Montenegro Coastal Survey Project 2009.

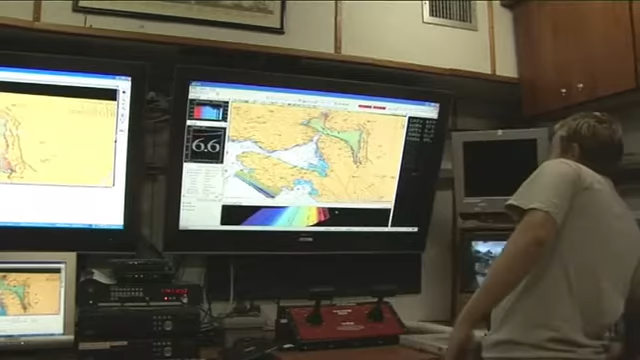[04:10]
you can see here, we run the ship in these long parallel lines here all over the ocean,
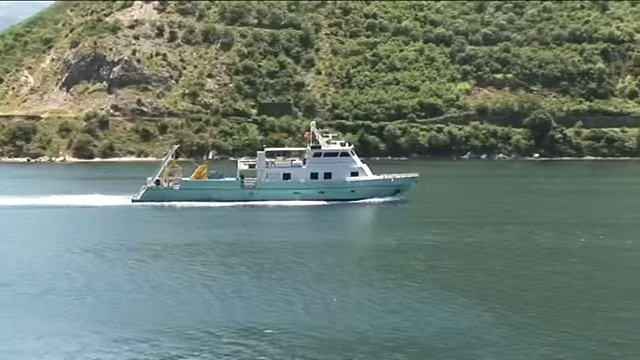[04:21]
and the ship maps everywhere the boat goes.
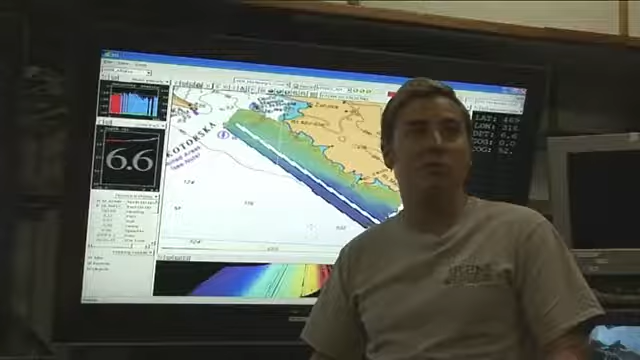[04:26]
So the sonar will see the seabed everywhere that we go.
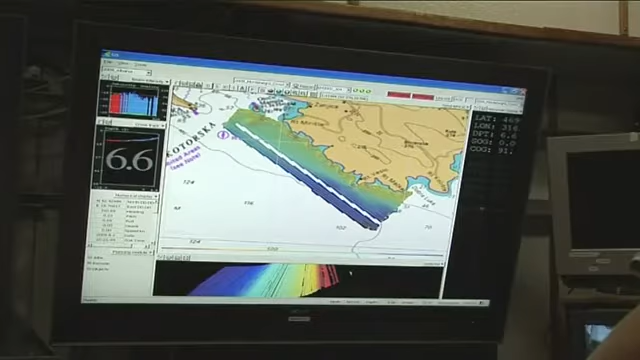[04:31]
So far we've mapped all up here in the Bay of Kotor here, and now we are mapping down here right along the coast.
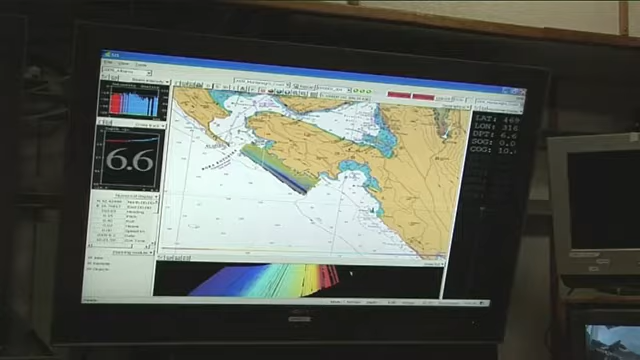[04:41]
And our plan is, if we're invited back in future seasons, to continue all the way down the coast, all the way to the southern end of the country.
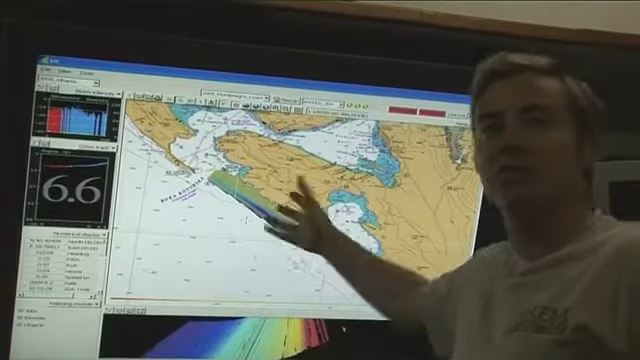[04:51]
So once we collect all this information about the seabed, we display it over here.
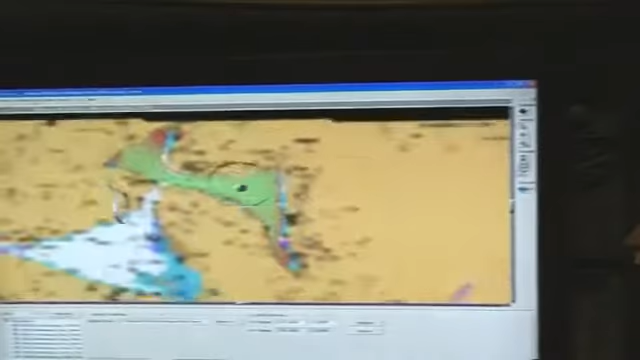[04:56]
And the nice thing about our software here is we can view everything all in three dimensions.
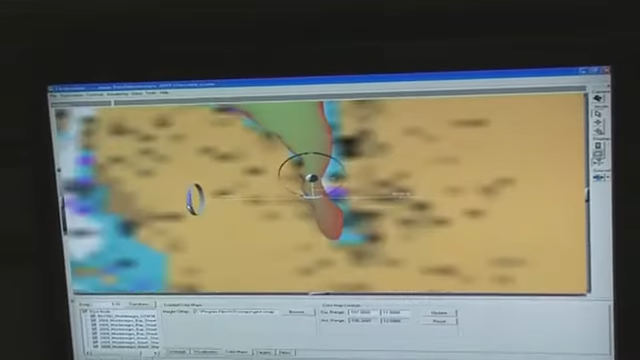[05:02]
So we can spin it around and rotate it, and we have very good visualization of the seabed.